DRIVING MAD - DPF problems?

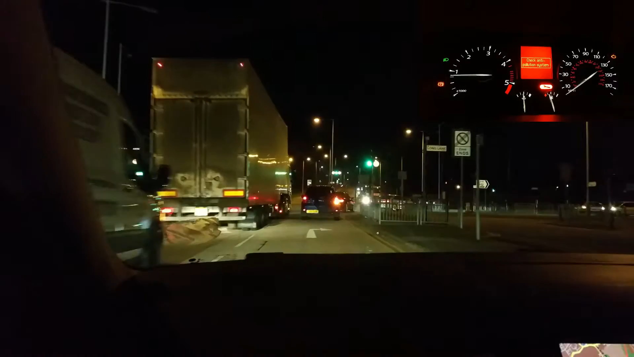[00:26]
That means that you need to ventilate through the engine
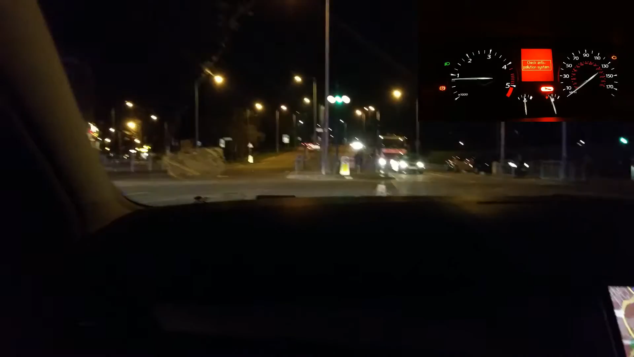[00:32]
the exhaust system. How to do that? Basically, you're going on motorway,
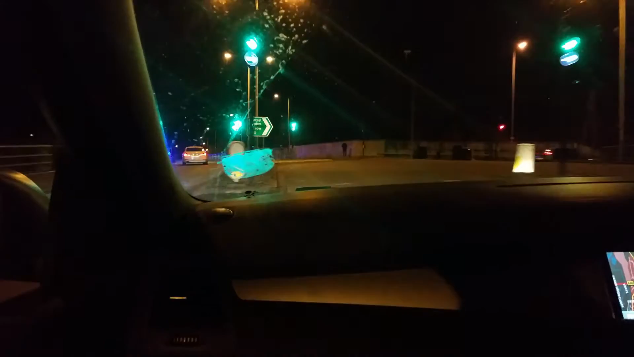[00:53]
and then you're holding your RPMs quite high. For diesel engines, it's recommended between 3000 to 3.5.
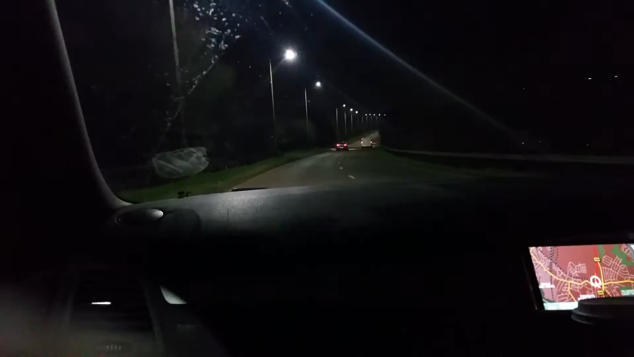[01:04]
So let's have a look, does this will work? Let's start.